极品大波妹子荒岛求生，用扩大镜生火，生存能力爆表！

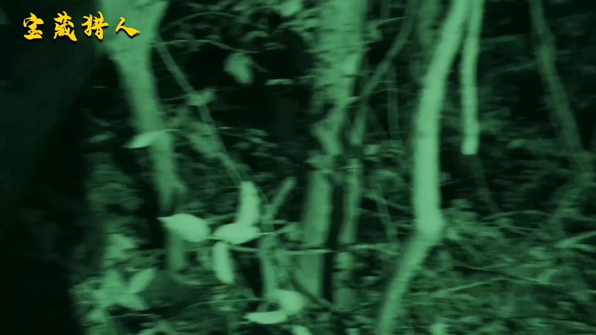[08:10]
庇护所外猪叫声以及移动声非常大感觉庇护所周围都是野生动物他们被吓得不敢睡觉